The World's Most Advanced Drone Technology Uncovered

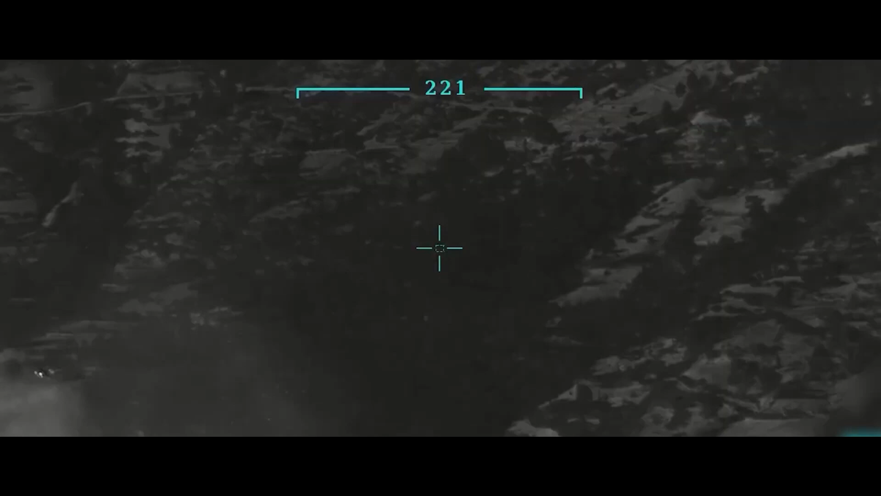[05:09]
Drones outfitted with thermal imaging cameras and other sensors can be used to find missing people in distant or dangerous locations.